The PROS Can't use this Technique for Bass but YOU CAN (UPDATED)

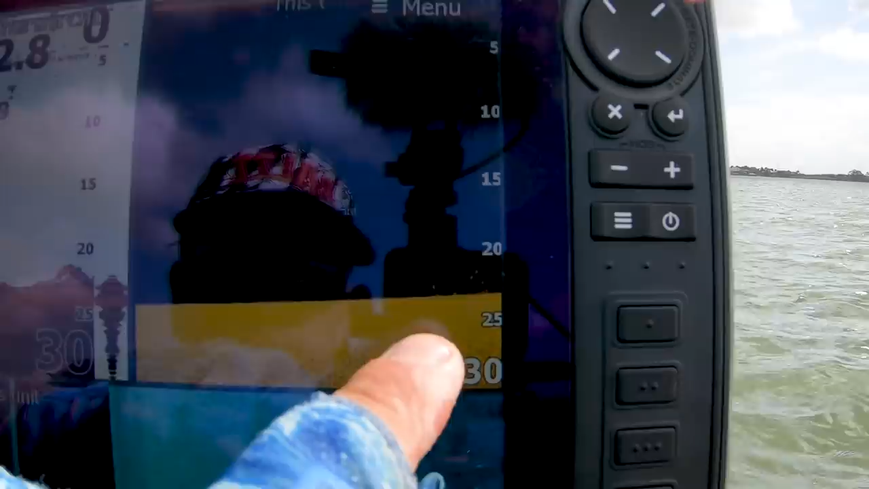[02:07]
And you go before it, you start basically like before your point of interest.
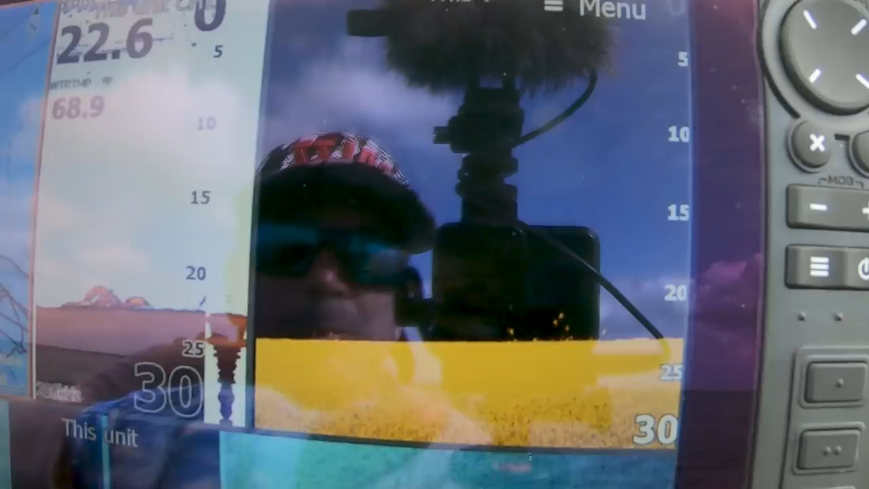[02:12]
You flick your bait out there, you open up the spool on your reel, and you use your trolling motor to troll all the way across that structure and past it.
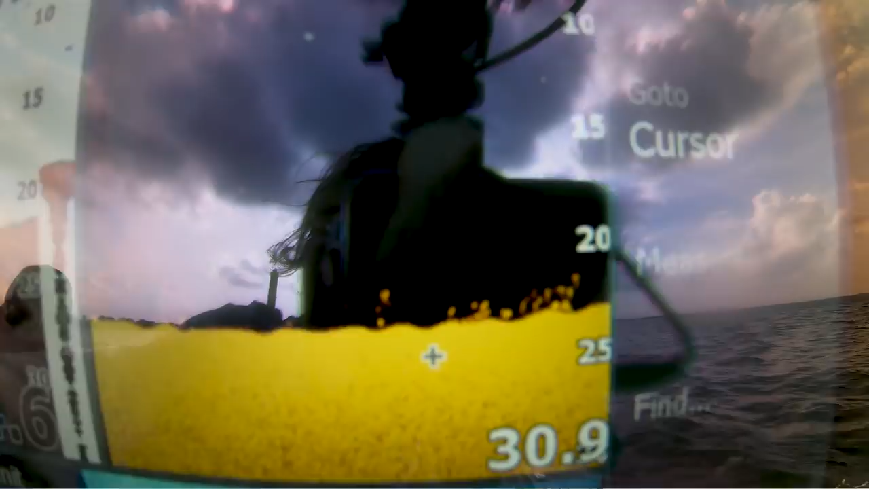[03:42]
Well, sometimes those schools aren't just like 20 yards or 15 yards. It's not just like a chunk of fish.
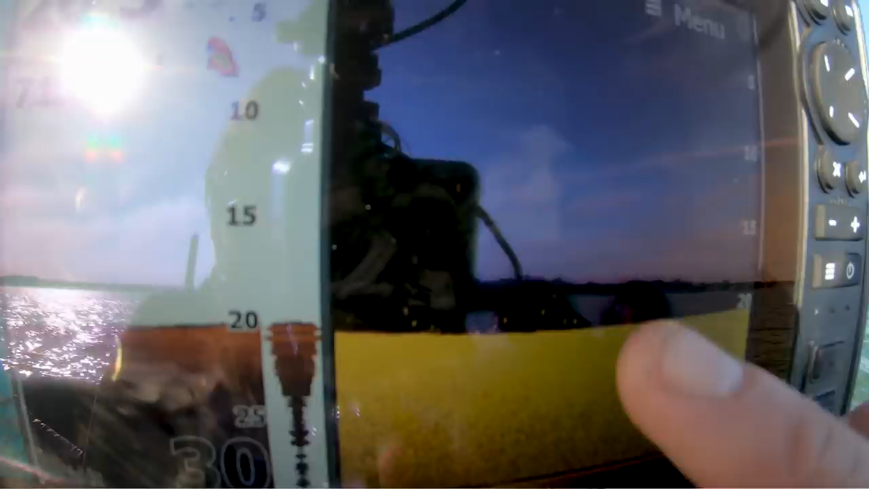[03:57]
Maybe they're not all stacked up on each other, but there's one and another five feet.
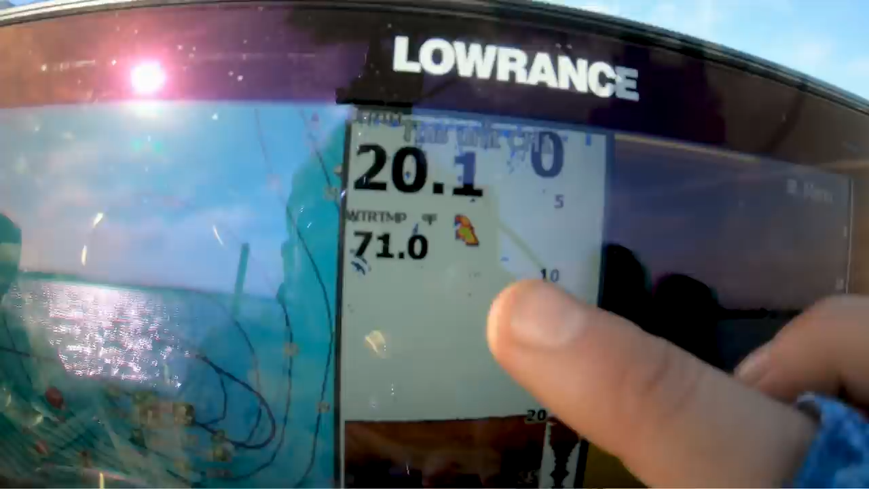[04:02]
On screen: water 71.0°F
There's another and it lasts for like a hundred feet. It's just this extensive school or it's an extensive structure that you're looking to cover.